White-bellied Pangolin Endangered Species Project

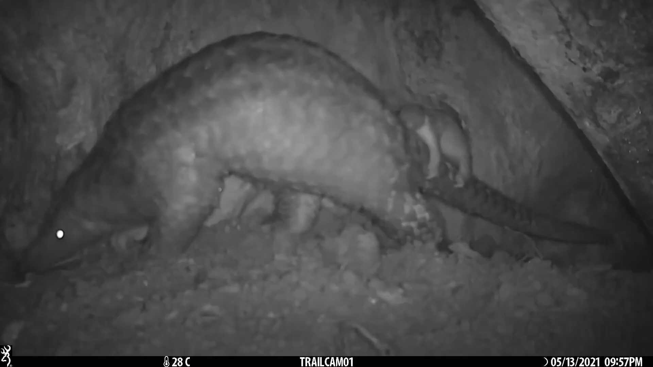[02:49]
stay with the mother for six months they cling to their mother's tail for the first